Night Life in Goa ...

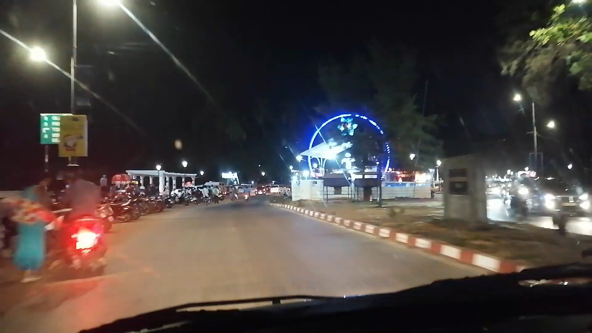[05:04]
അപ്പം ഇപ്പോൾ കാണുന്നത് പാഞ്ചിമിൻ്റെ രാത്രികാല കാഴ്ചകളാണ് നമ്മൾ കണ്ടുകൊണ്ടിരിക്കുന്നത്.
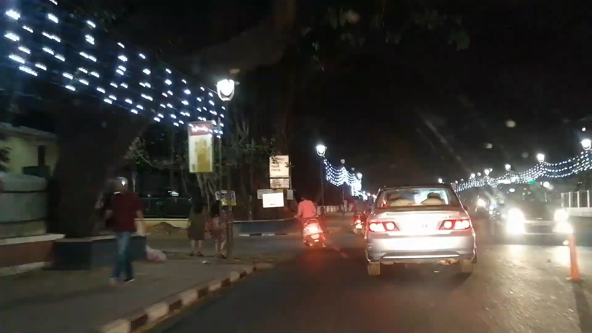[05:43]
അപ്പം ഇനിയിപ്പോൾ കാസിനോകൾ എല്ലാം കാണാം നമുക്ക്. അപ്പം രാത്രി അതിൽ ക്യൂ നിൽക്കുന്ന കയറാൻ വേണ്ടിയിട്ട് നിൽക്കുന്നവരുടെ കാണാം.
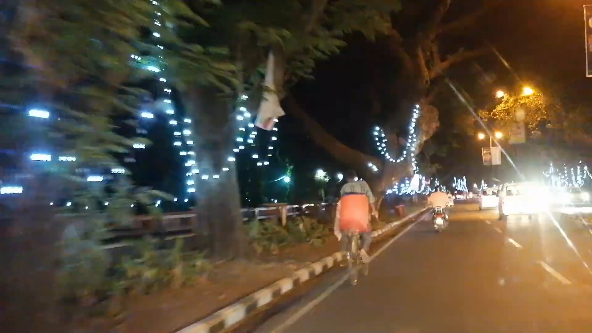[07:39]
അതുപോലെ തന്നെ കാസിനോ പ്രൈഡ് എല്ലാം അതെല്ലാം കായലിൽ നിർത്തിയിട്ടിരിക്കുന്നത് നമുക്ക് കാണാം. അപ്പം നമ്മൾ ഇപ്പം ആ വഴിക്കാണ് പോകുന്നത്.
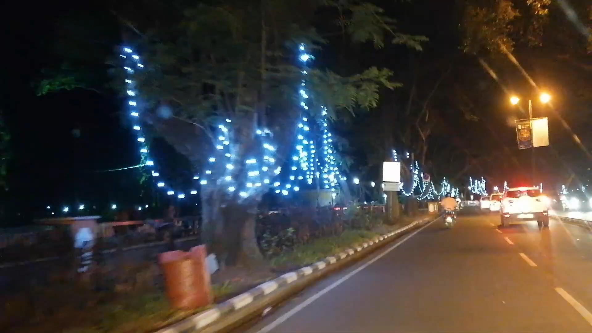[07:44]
പോകുന്ന വഴിക്ക് നമുക്ക് ജസ്റ്റ് വീഡിയോയിൽ നമ്മളതൊക്കെ കാണിക്കാം. നമ്മളെത്താറാവുന്നേ ഉള്ളൂ അങ്ങോട്ട്.
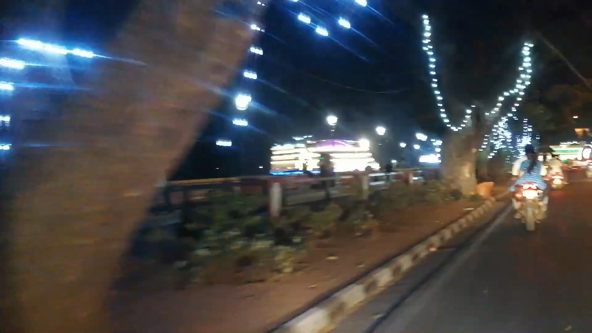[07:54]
ഇപ്പം കാണുന്നതാണ് ബിഗ് ഡാഡി എന്ന് പറഞ്ഞു കഴിഞ്ഞാൽ വലിയ ബോട്ട്.
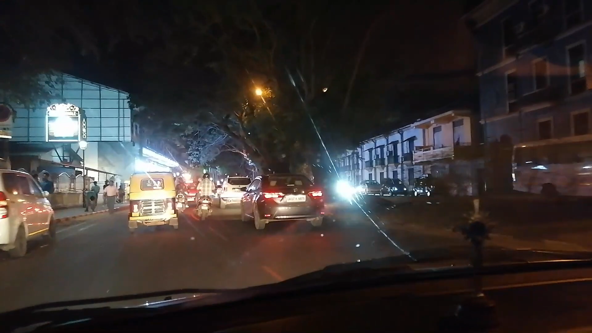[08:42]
അപ്പം നോക്കി കാണുന്നവർക്കും കാണാൻ നല്ലതായിരിക്കും. ഈ വശങ്ങളിൽ കാണുന്നത് പണ്ട് പോർച്ചുഗീസുകാർ കാണുന്നത് ബിൽഡിങ്ങുകളാണ്.
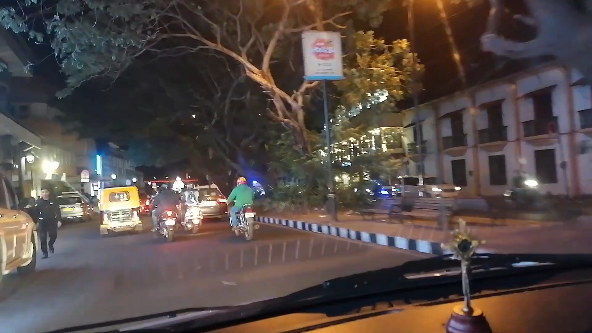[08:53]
വലതുവശത്ത് കാണുന്നത് ഇടതുവശത്തുള്ളത് എല്ലാം അതിൻ്റെ ഈ പറഞ്ഞ ഇതിൻ്റെ എൻട്രൻസുകളാണ്.